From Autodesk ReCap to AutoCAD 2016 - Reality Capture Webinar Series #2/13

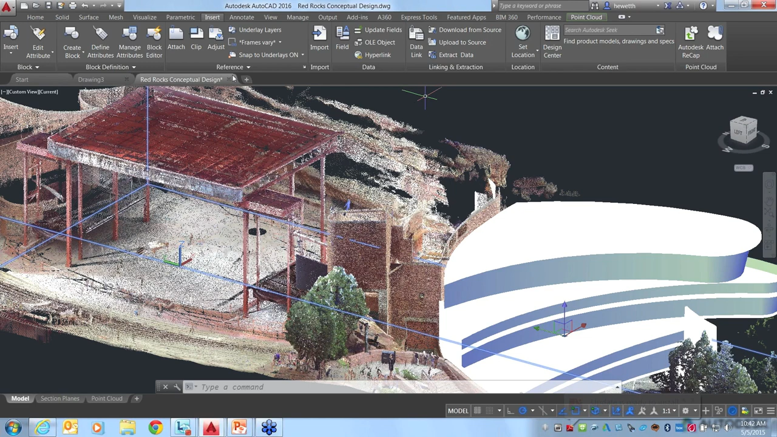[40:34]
We, we have a, you know, a question about that just in terms of, you know, what they kind of, what they kind of mean and, you know, what, what comes along with those. Do you want that one or should I take that? Yeah, you go ahead. Yeah. Okay. So, so the, the RCP, the ReCap project file. So, you know, Heidi was showing you the, you know, the scan locations, the, the regions, all of that sort of thing. You know, what that is, you know, that's all coming from an RCP file. An RCS file is your, you know, your point cloud.
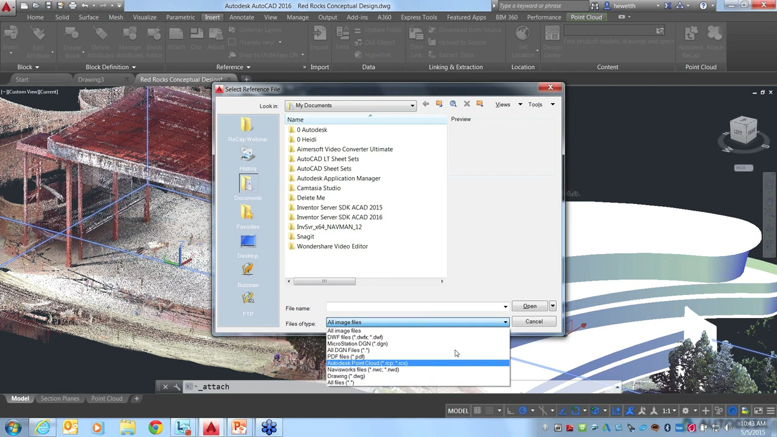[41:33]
And that's, that's the RCS file, you know, again, so the RCP is usually, usually the one you want to work with because, you know, all of your regions that are generated, you know, some of that other metadata and project data. In addition, you know, if you, if you unify and create an RCS file, you know, a lot of times, well, part of, part of that unification process is you'll, you, you'll lose, you know, some of those independent scan positions. You know, we call them the, the real views with the panoramic, panoramic images and all of that. So, so really, you know, the, the, you know, you can, you can bring in a single RCS if that, if that works for, you know,
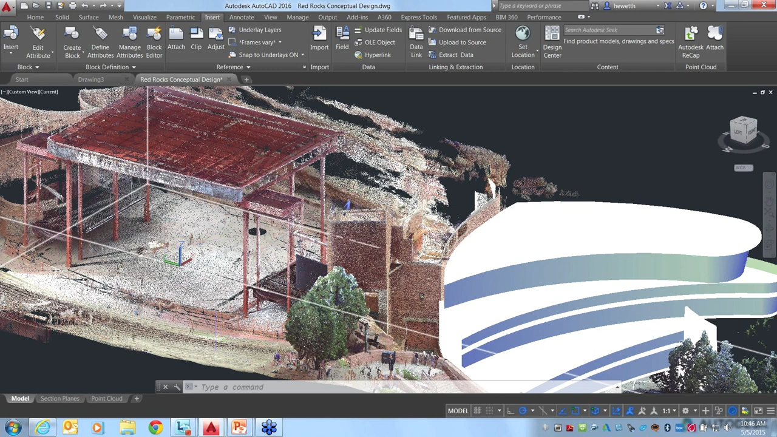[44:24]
uh, feature extraction tools within, you know, within AutoCAD? So good question. And there's not anything that I think what you're asking is like, for example, can you extract, you know, this, this, um, column right out or at the wall or whatever.
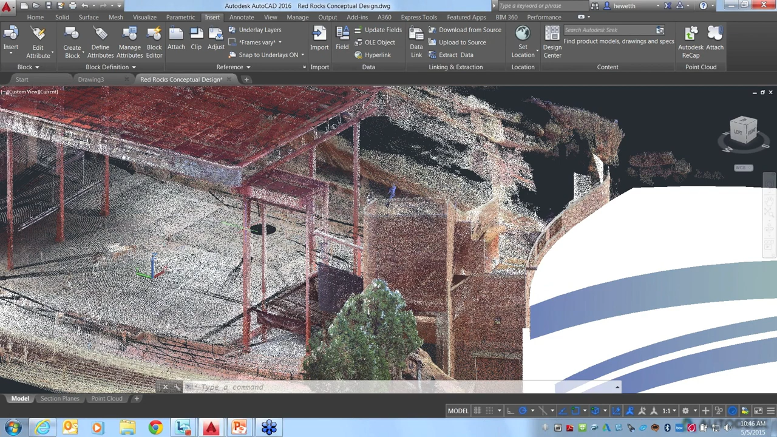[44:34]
We don't have any tools in AutoCAD that actually let you convert existing point cloud objects into AutoCAD objects. Uh, what I showed you where you create geometry, you snap to key points, um, you know, draw along a face by automatically changing your UCS. That's what you can do in AutoCAD. Okay. Okay. Sorry about that. Uh, I will say that, you know, from the recap side, um, you know, kind of stay tuned.
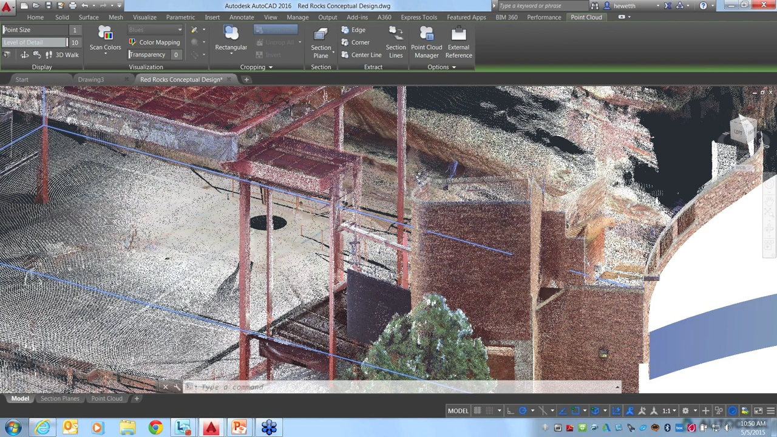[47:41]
you know, you, you showed some of the, uh, like you showed the, the ability to snap to, you know, like that, uh, the cylinder, the, um, you know, the, the curved shape of the, um, you know, the curved shape of the, uh, the, the kind of parking lot there to, to create the roofs.
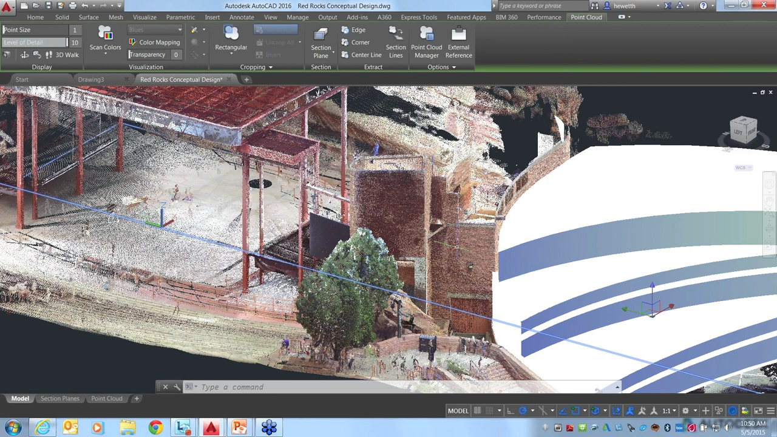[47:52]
Um, you know, you, you talked about the ability to snap, to, you know, uh, other cylinder objects and stuff. So for instance, you mentioned piping. Could you, could you talk a little more about, um, you know, we have a question about using, using that with, with more of a, um, you know, a heavy pipe sort of, uh, setting. Could you use that for instance, to help draw your pipes and all of that, I think is what the question is about.
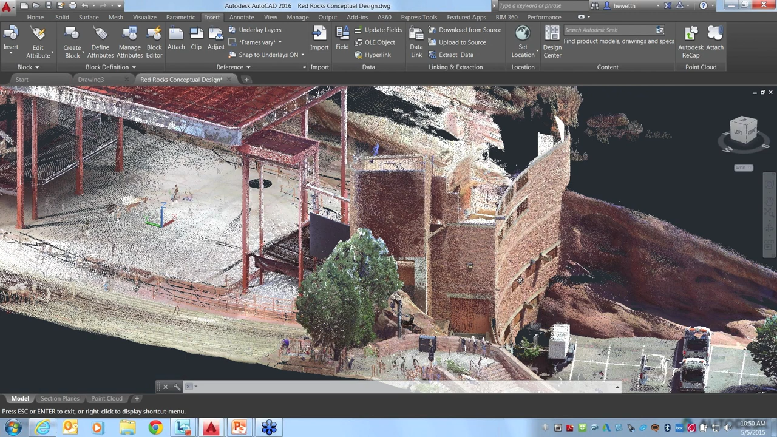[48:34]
Yeah, definitely. So I don't have, unfortunately, this drawing, other than the curve right here, this drawing doesn't have any really good examples. There are a few cylindrical shapes, like some of the signposts might be, or the handrails.
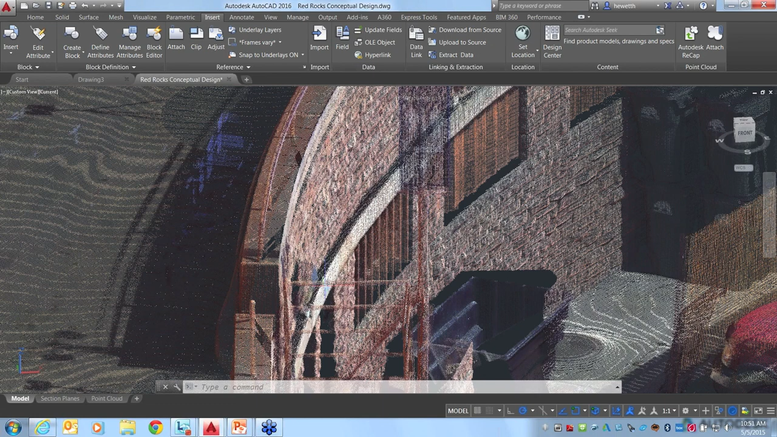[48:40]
Unfortunately, I think they're just, the detail, because they're so small, there's not enough of a curved shape for it to detect it. Um, but some of the other files, not this one, some of the other files that I've worked with, um, you know, on the interior where it's a pipe, you know, maybe six inches or so, um, in diameter, uh, it detects it just, just fine. And I can't, I don't have one here to show you, but it would,
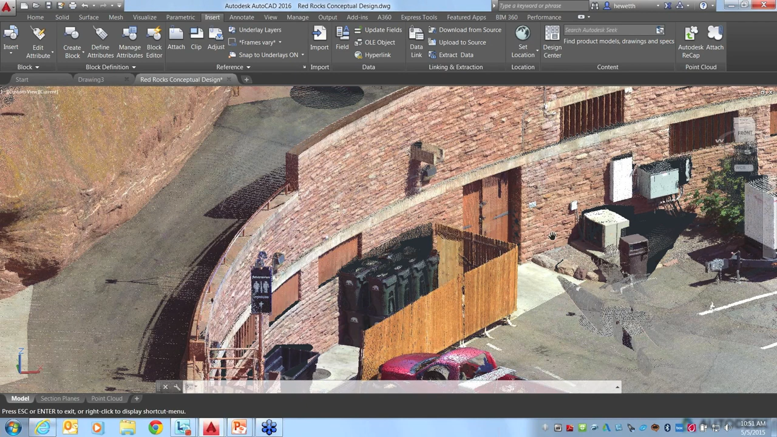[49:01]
it literally works just like if you had a cylinder, I'm just going to draw an AutoCAD cylinder.
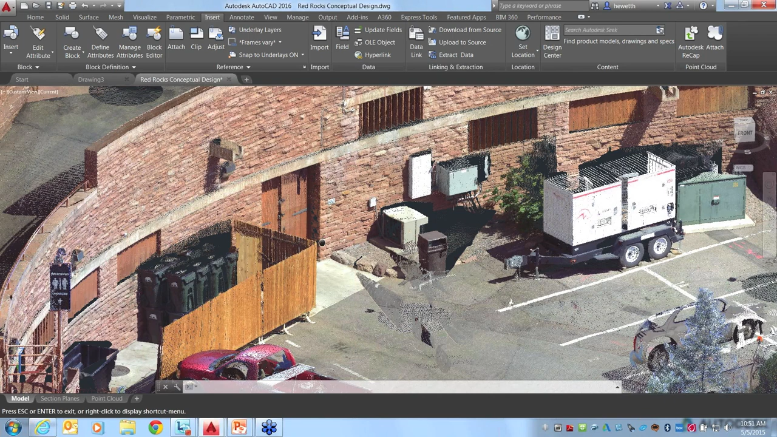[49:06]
Um, so literally it's, it's as if you had a cylinder and it, as long as it gets enough points, you know, even though the scanner might be located like right here where my cursor is, as long as it gets enough points where it can determine, you know, that that is a circular shape, even if it's only got it from one side, it can determine that that's a cylindrical shape. And then even though this is of course an AutoCAD object, but it really is just the same. If you turn on that point cloud object snap to snap to nearest of center line of cylinder, then, um, it would be, you know,
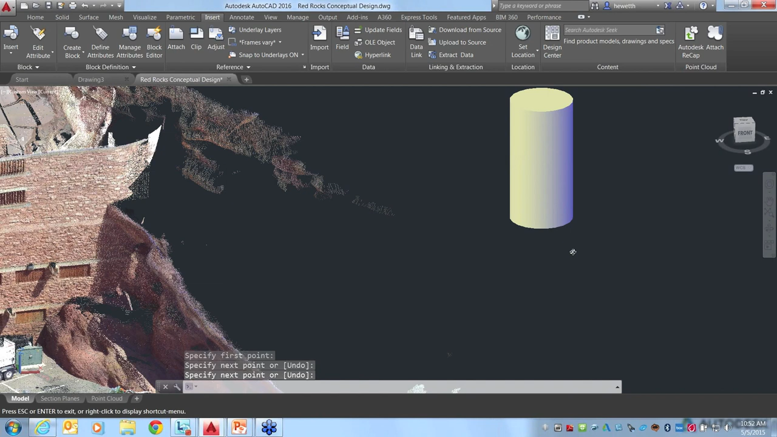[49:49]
And again, I'm just pretending to do this because this is actually an AutoCAD object, and then you could use, you know, if it's detecting maybe the edge of that pipe or depending how you set your UCS,
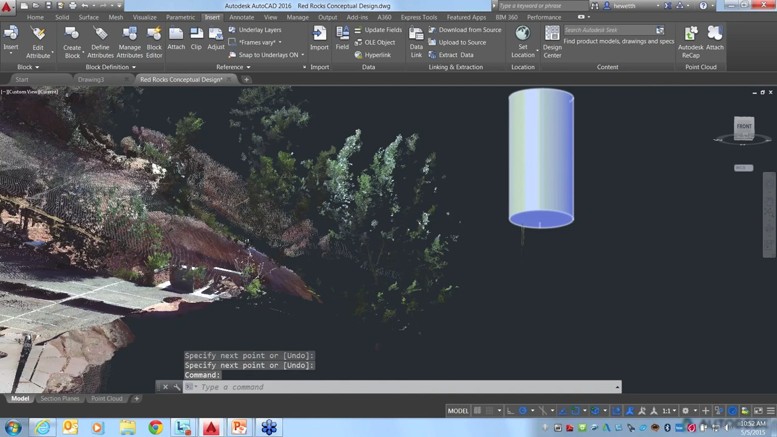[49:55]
you could draw a circle, you know, from that, that center line that you've created using your point cloud object snaps and snap in this case. And if you're using a point cloud, you could snap to the node on that point cloud because this isn't actually a point cloud. I'll snap to the quadrant, but it would be the same, um, the same idea. So I'm going to go ahead and erase this cylinder.
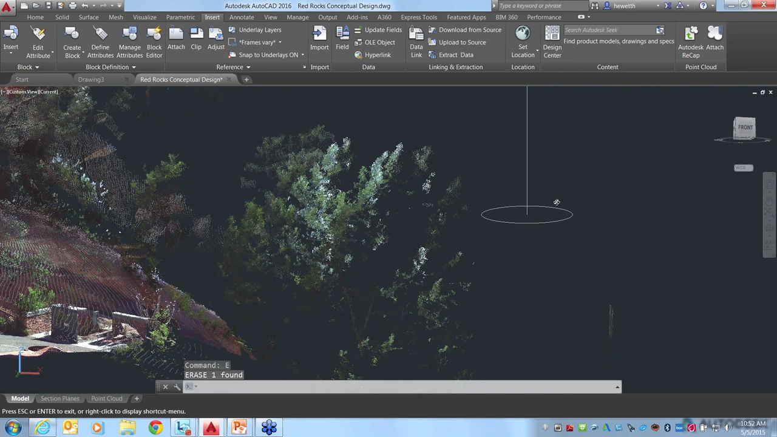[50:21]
And now you would end up, you know, from your point cloud, you would end up with this key geometry, and then you could sweep or extrude or however you want to get the circle along that, that piping path. So hopefully that gives you an example without having an exact point cloud cylinder to work with. Yeah, no, I think that's good. And I, I lied. I said that would be our last question, but I really like this one. So I want to make sure that, that I ask this one. Uh, so, you know, in recap, you have the ability to create all of these, you know, different, uh,